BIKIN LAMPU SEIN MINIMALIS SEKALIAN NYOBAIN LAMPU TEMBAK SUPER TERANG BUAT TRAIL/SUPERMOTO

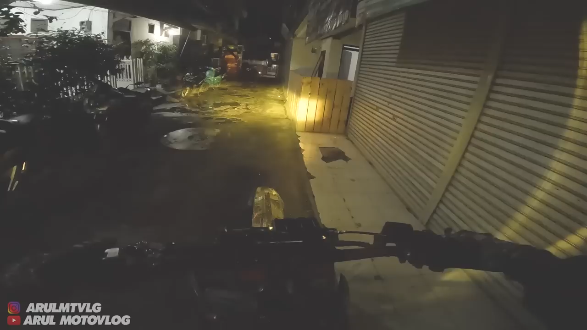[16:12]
kuningnya dekat nih putih tuh putihnya jauh anjir sekarang kita kita tes dulu kita tes ke jalan-jalan gelap ya muter yang deket-deket aja lah tapi jangan jalan yang terlalu gelap juga ntar kena begel gua ini udah
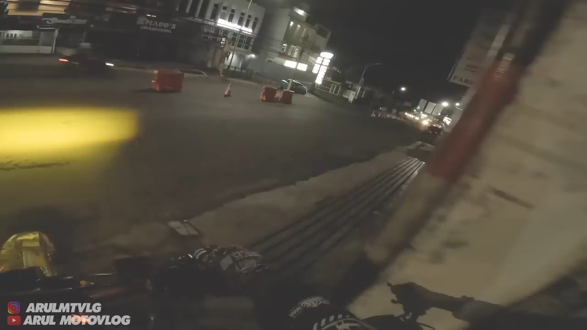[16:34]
sepi anjir kalau kata gua gini terang tuh si cahaya lampunya padut gitu terus
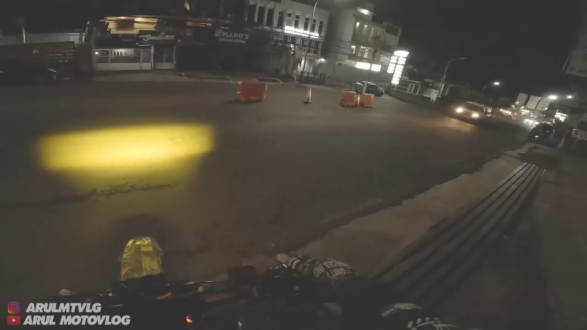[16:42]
di apa sih jarak lampunya tuh jauh jadi kalau lampu jauh tuh bener-bener jauh gitu
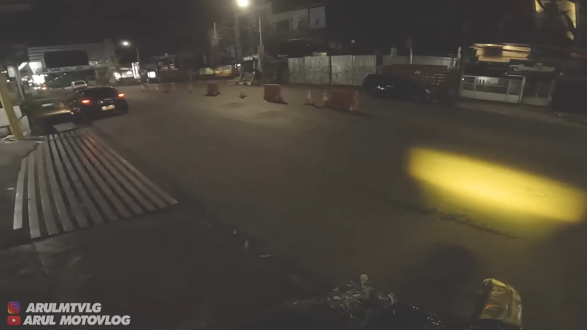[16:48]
udah kayak lampu mobil kita muter ke bawah aja ke daerah-daerah nih
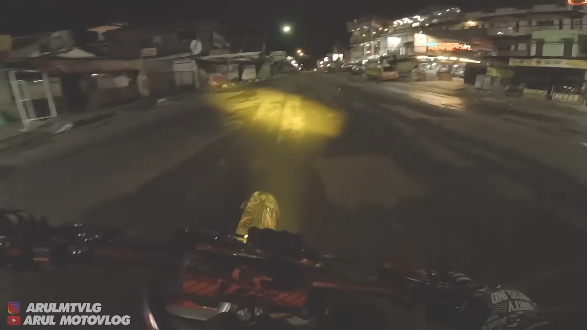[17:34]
jadi kondisi kondisi aspalnya tadi tuh masih agak basah yang lampu kuningnya tuh biarpun kena aspal basah dia masih tetap terang gitu masih ada gitu kan biasanya kalau lampu terang terangnya lampu kalau kena hujan juga apa kena aspal basah kayak lampu putih dia akan reda ini kan apa enggak kelihatan makanya ya nggak papa lah gua ngambil yang kuning putih nih sebenarnya tadinya tuh gua mau ngambil yang putih-putih jadi dekat
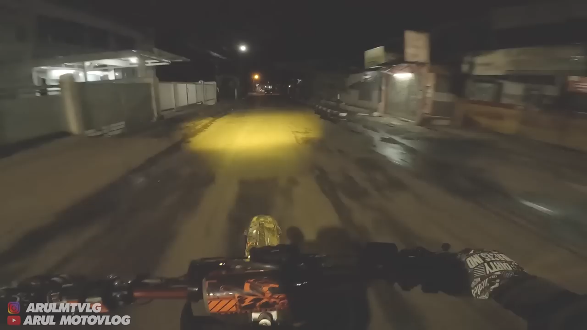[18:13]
kuning putih kayak gini tuh karena kalau lampu kuning tuh apa sih namanya bentar karena kalau lampu kuning itu dia bisa buat ini kondisi kabut sama hujan kalau lampu kuning enaknya lampu kuning itu cuma ini warna kuningnya bukan kuning kayak bola biasa ini kuningnya emang kuning terang gitu tuh lampu jauhnya
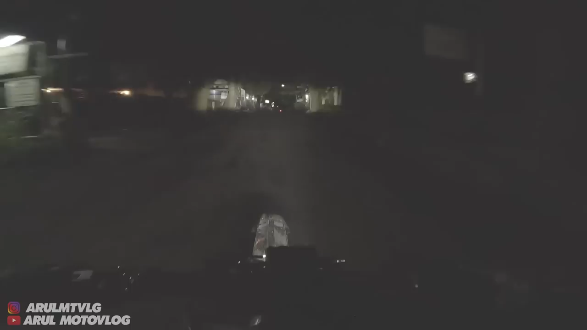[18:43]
udah kayak lampu mobil aja jauh cuh yang kawan lampunya nih nih lampu jauh lampu dekat belum gua gabungin sih kalau gua gabungin nih terang pisah nanti jadinya aja tuh wis jauh banget lampunya ya
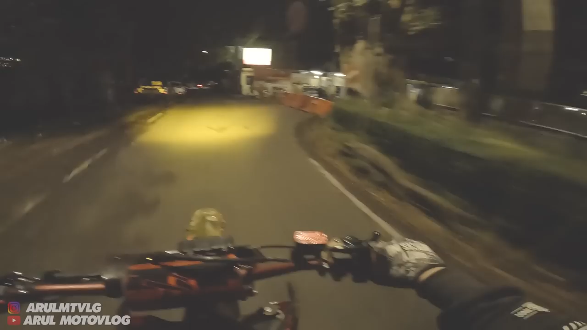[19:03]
kita muter yang deket-deket aja soalnya gua udah mulai ngantuk coho ya kalau menurut gua buat harga 200ribuan lampu tembak kayak gini udah sangat-sangat bagus sih tuh kualitas cahayanya terus angle lampunya tuh luas lu lihat sendiri kan no no lampu jauhnya si angle lampunya tuh luas kiri kanannya tuh luas terus jauh juga kan
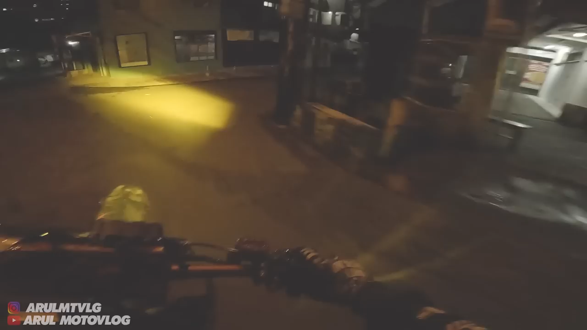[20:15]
tuh terangkan aja warna kuningnya cakep aja